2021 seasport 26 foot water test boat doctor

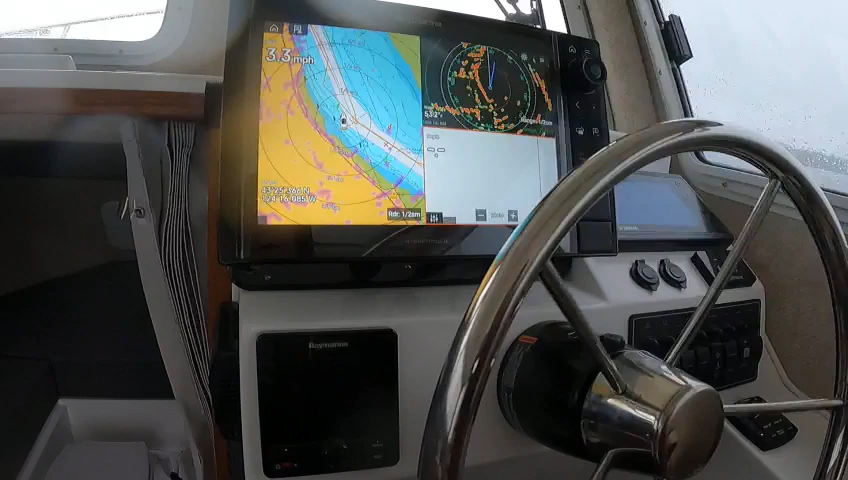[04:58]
then you can turn on your rate or autopilot
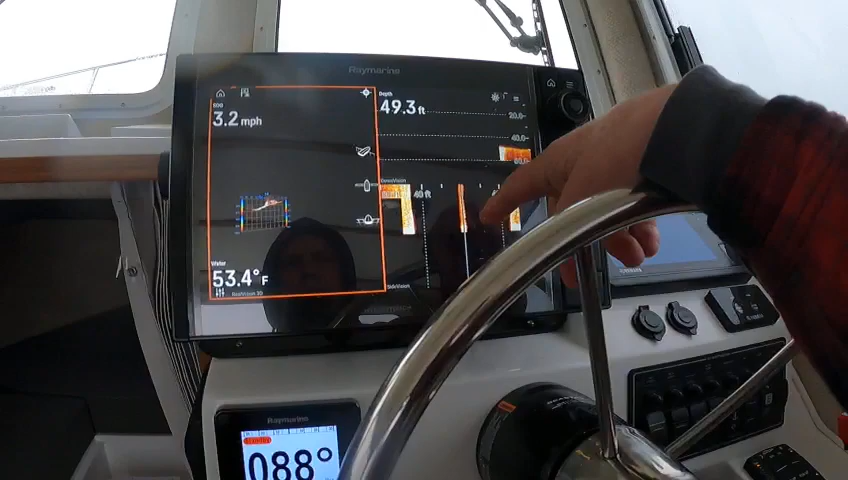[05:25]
On screen: depth 49.3 ft, water 53.4°F, speed 3.2 mph
this gives you real vision side scan down scan and get out of that
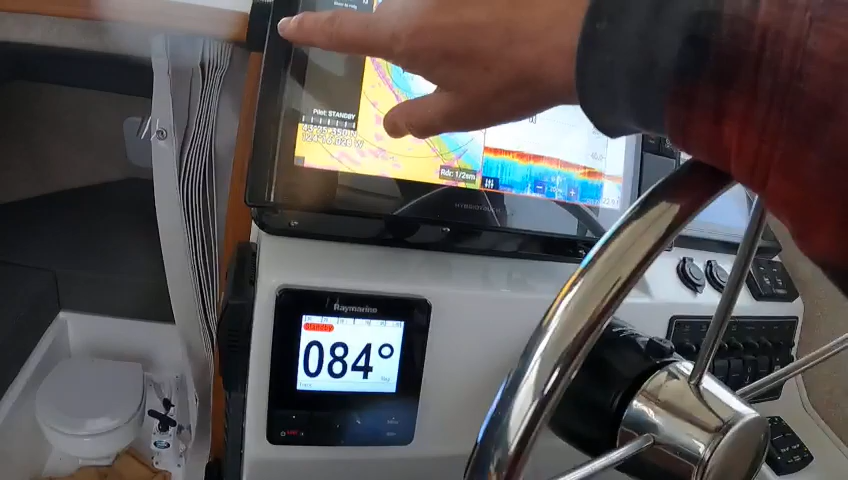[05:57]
to go like this see if i go like this it disappears if i go like this it